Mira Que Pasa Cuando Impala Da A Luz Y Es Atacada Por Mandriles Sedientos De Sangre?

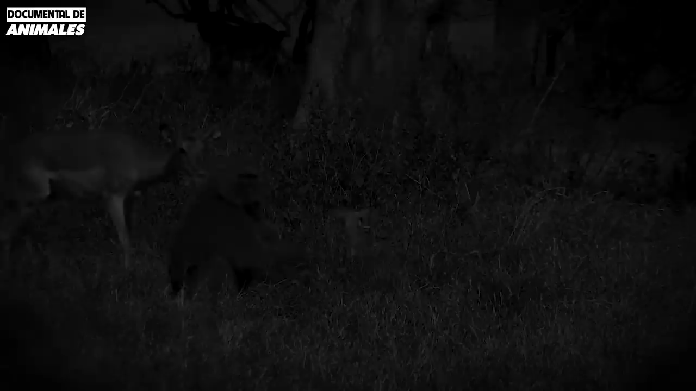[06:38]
Aprovechando la oportunidad, el babuino macho líder atacó
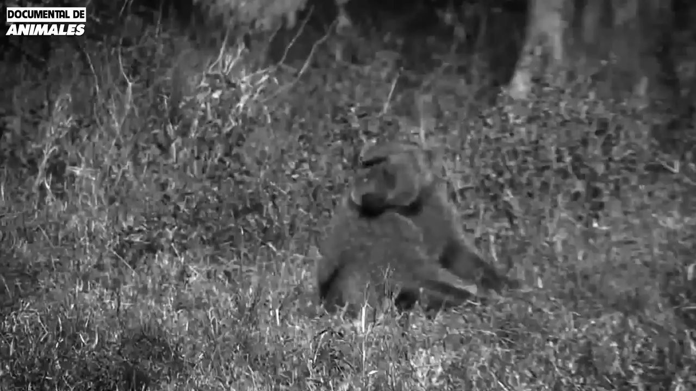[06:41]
agresivamente y arrebató al bebé impala de su madre.
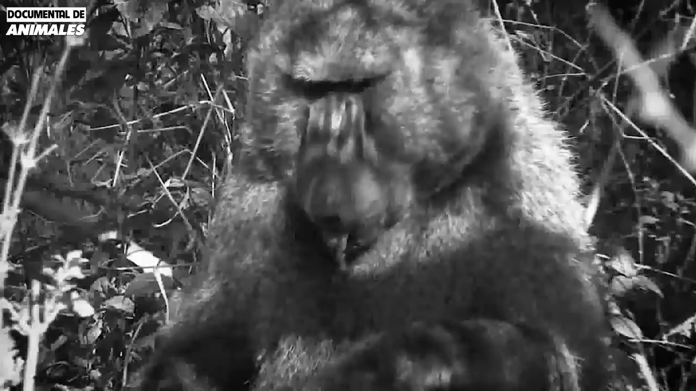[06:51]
Se come al antílope bebé a pesar de los esfuerzos de rescate de la madre. El babuino macho líder atacó agresivamente e incluso se comió al antílope bebé. La madre antílope bebé cuando lo hizo esto, inmediatamente se apresuró usando su cabeza para embestir al enemigo con la esperanza de ahuyentarlo. Pero el mono no temió la resistencia de la madre antílope.
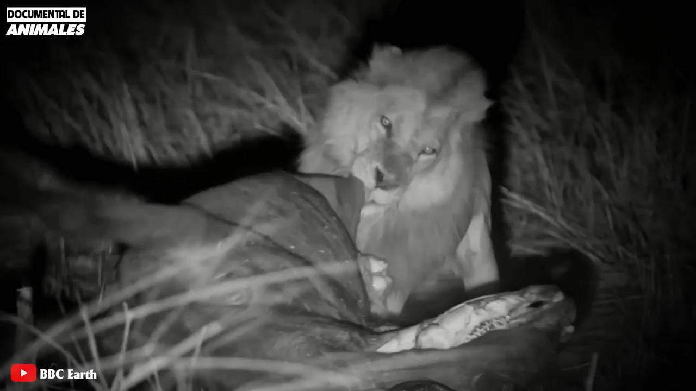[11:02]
Sin embargo, la agresión con los leones no beneficia a las hienas. Lo mismo ocurre con los leones. Pero ya sabes, competir en las praderas africanas no es fácil
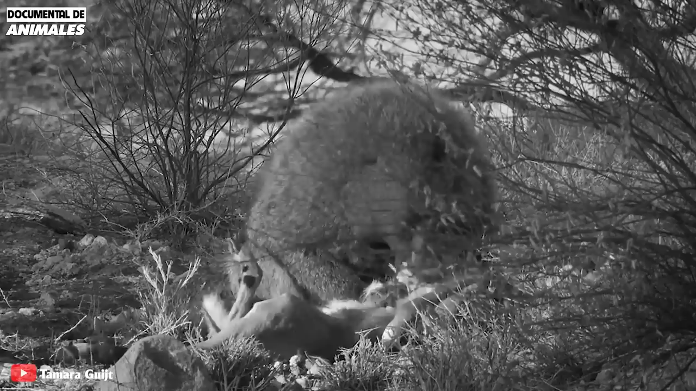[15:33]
No solo los leopardos, leones o hienas, hay otro feroz.
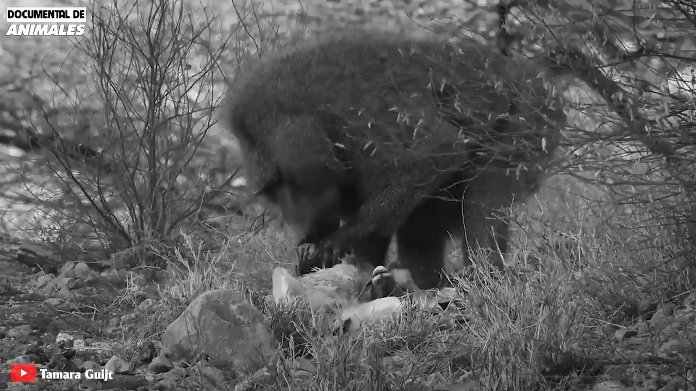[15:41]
A menudo se ve a los papuinos comiendo fruta, pero su deseo de comer carne a veces los asusta. Un babuino acaba de atrapar a su presa.
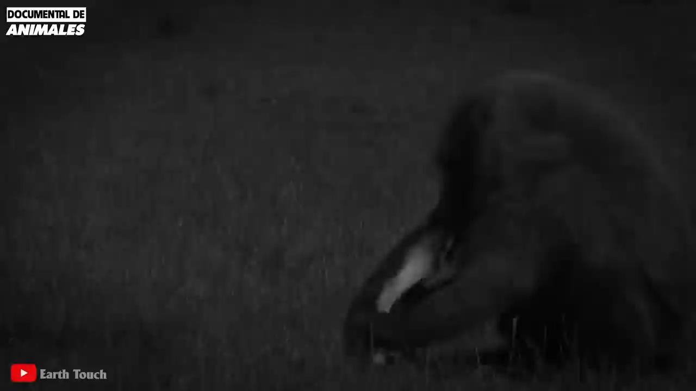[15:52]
Es el macho dominante, es feroz y cruel. Para evitar que los otros monos se volvieran contra él, trató de reprimir a uno de los monos.
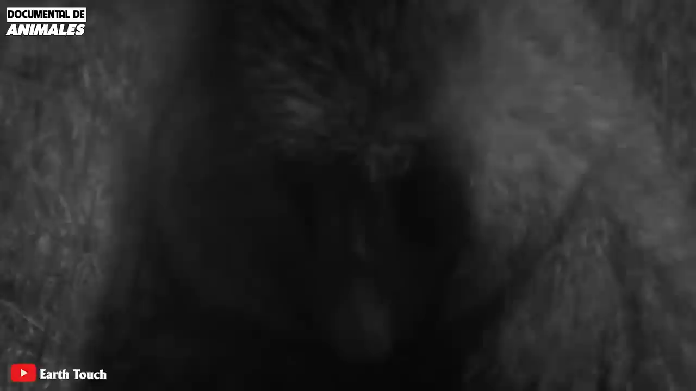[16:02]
Los otros monos irán de un lado a otro para encontrar algo que haya sobrado. Esperan encontrar algo de carne esparcida.
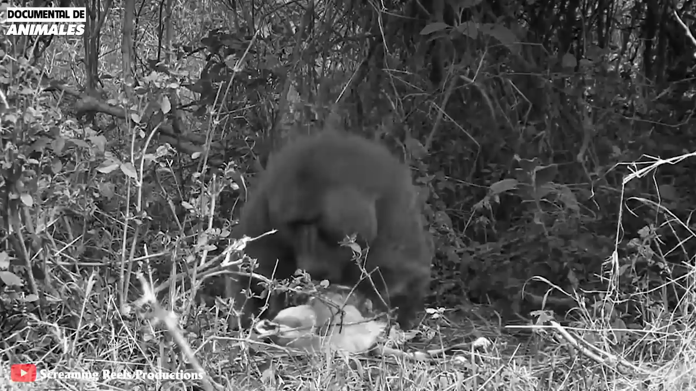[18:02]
Después de que la madre antílope se fue, el babuino arrastró el cadáver del bebé a un arbusto desierto para disfrutar de una comida.